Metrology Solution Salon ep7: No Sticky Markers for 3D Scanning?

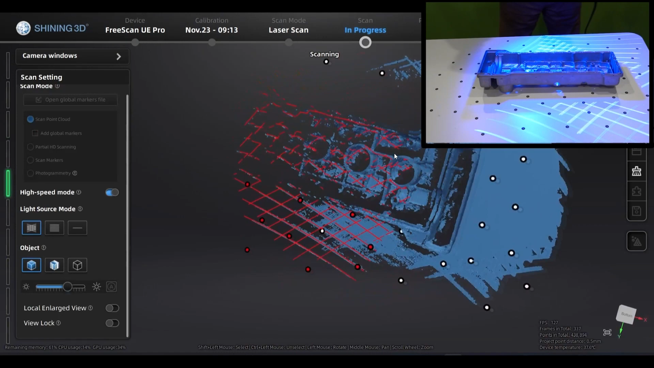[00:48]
will post scanning and create a cutting plane
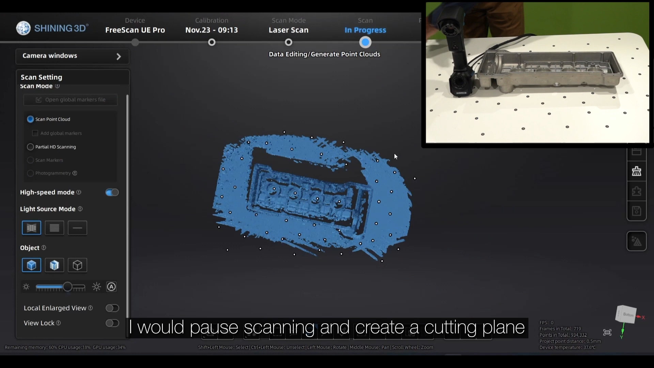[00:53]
so the scanner will not scan background so we select
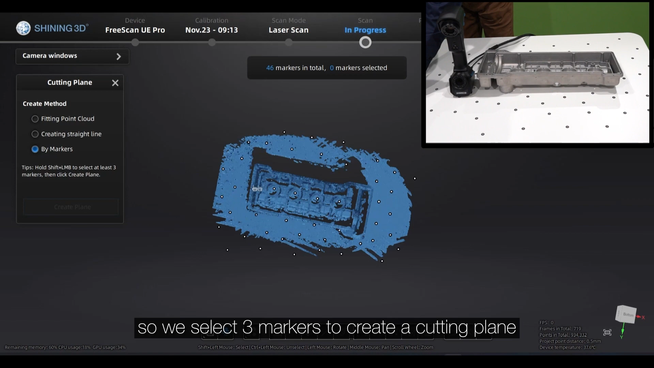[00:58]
three markers to create a cutting plane
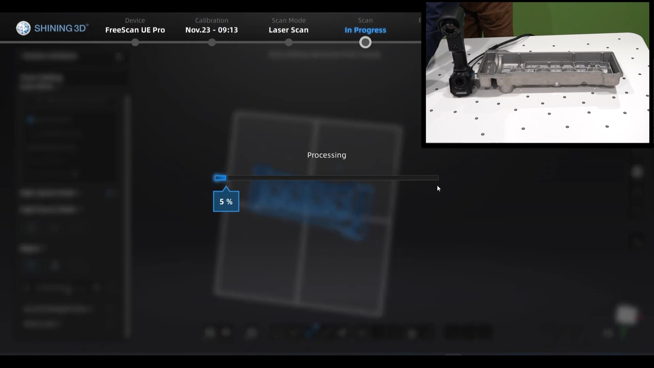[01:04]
now I can go ahead and continue scanning
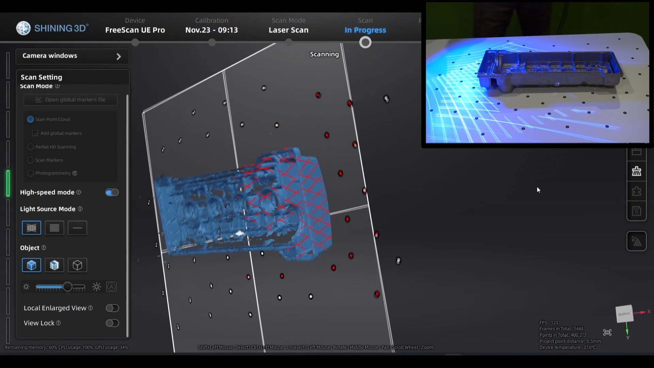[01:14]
so since we are not using markers for alignments so we don't
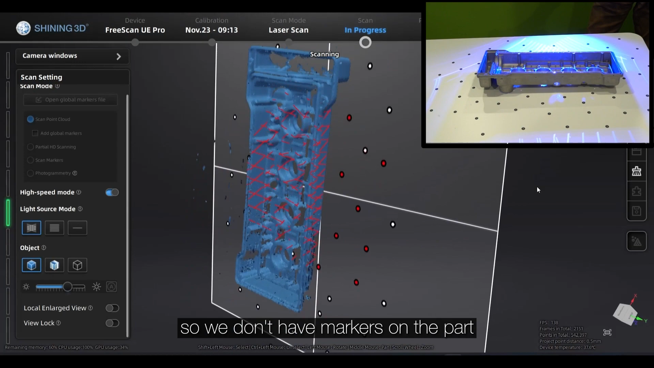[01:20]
have markers on the part we're going to have to create two projects so
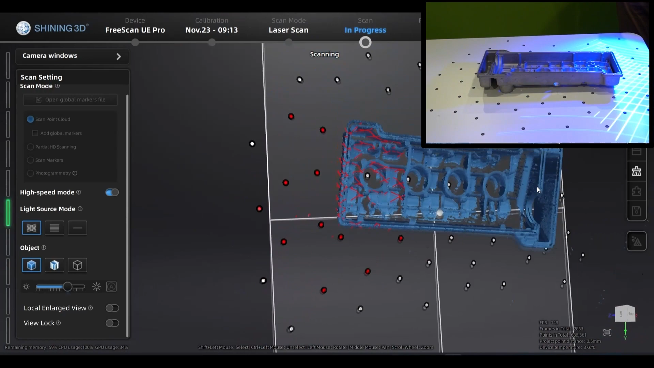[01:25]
we're going to scan scan one side and
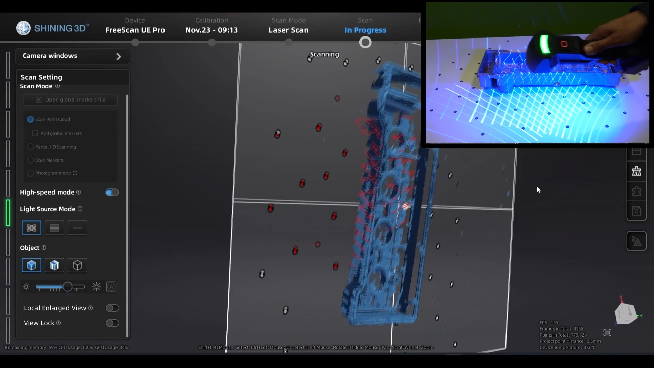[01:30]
then scan the other side as the second project and use alignments and features
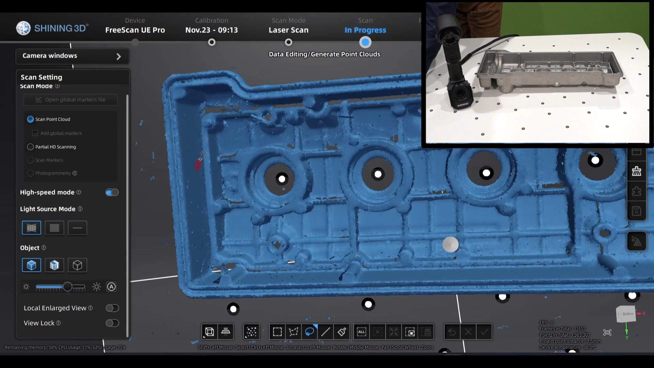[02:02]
so we're going to select connect domain and
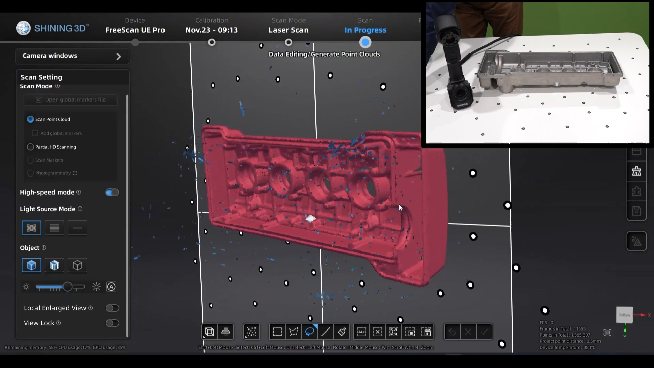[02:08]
invert so we can delete the demo
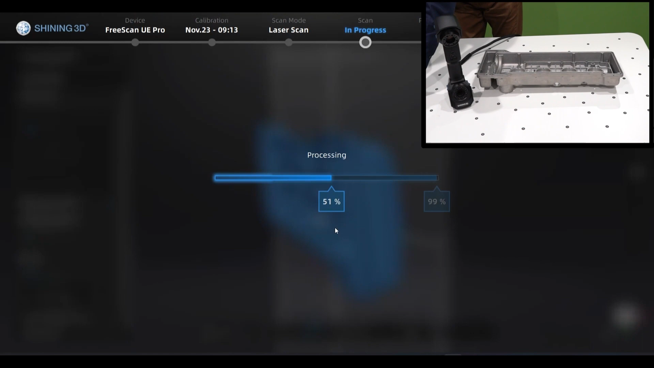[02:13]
is good enough for this size so we're going to optimize engineering points cloud
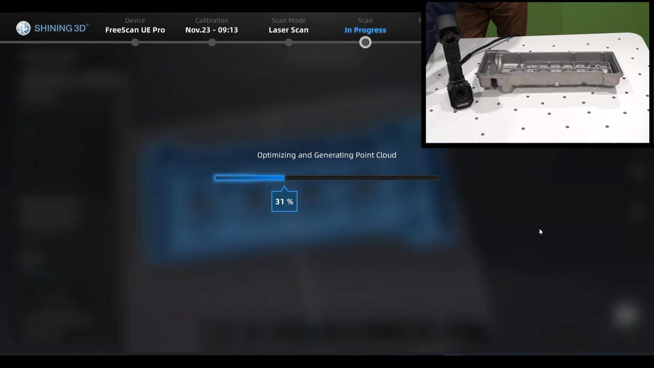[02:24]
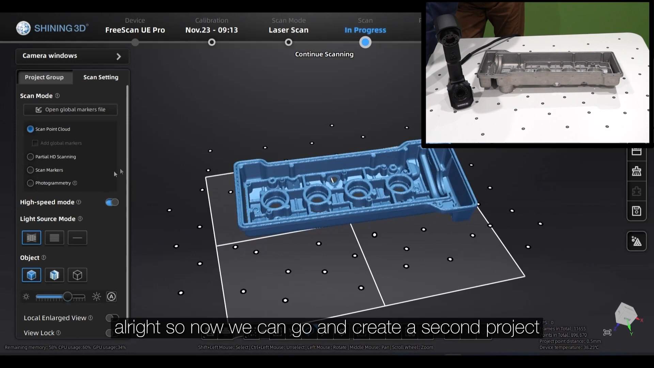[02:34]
all right so now we can go and create second project so we can scan the other side
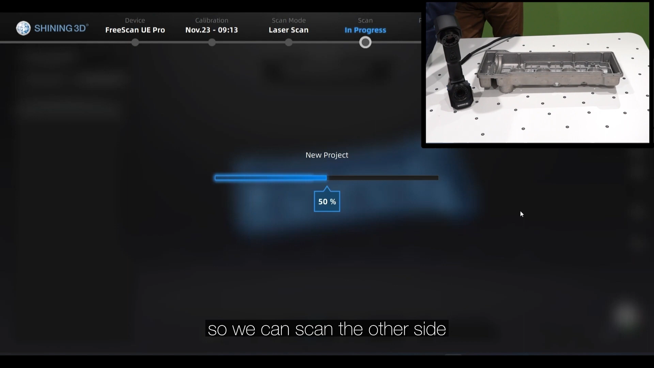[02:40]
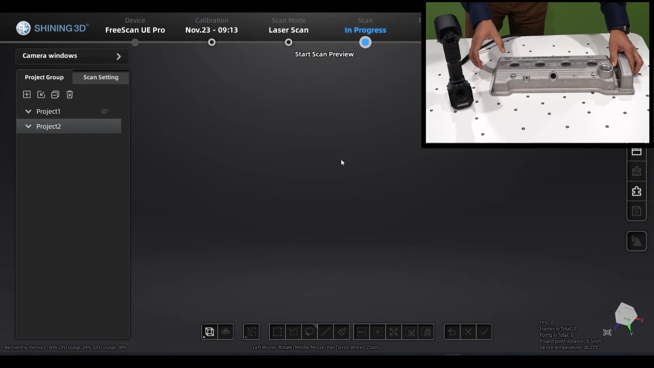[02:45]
go ahead and start scanning and
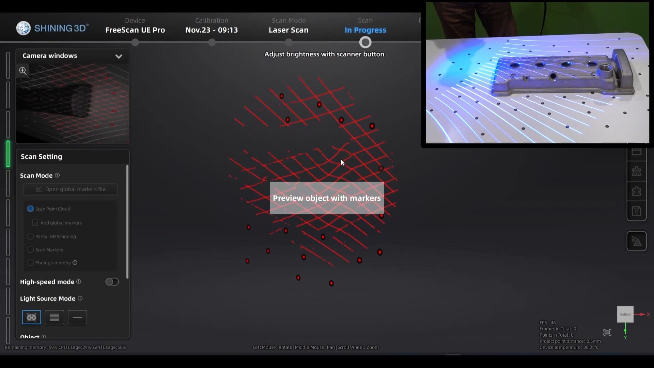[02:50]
the same thing for this side we're going to create a cutting plane I'm going to close
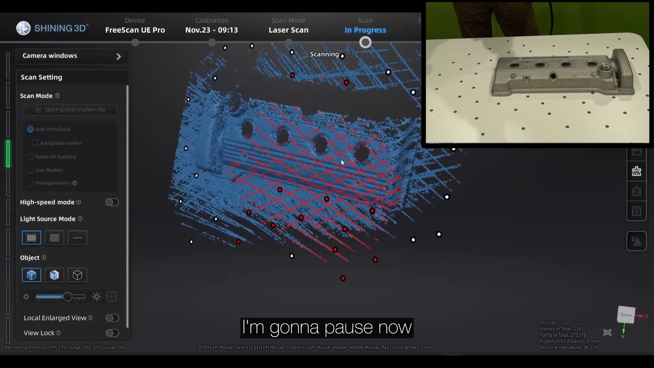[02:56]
now and create a cutting plane so we will
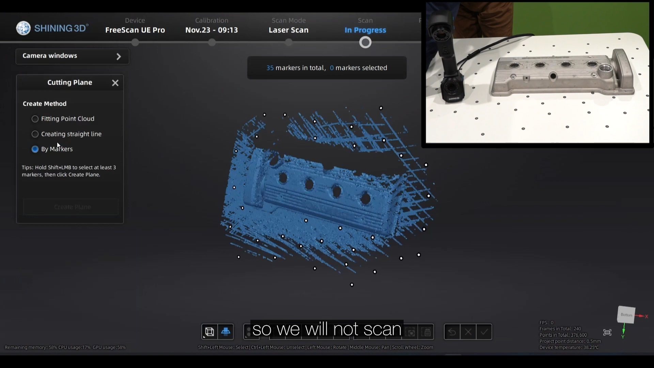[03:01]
not scan the background
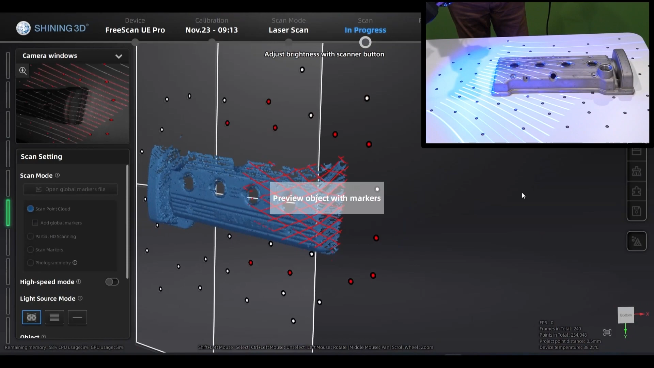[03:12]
go ahead and continue scanning I will use the high speed mode just for the demo to save time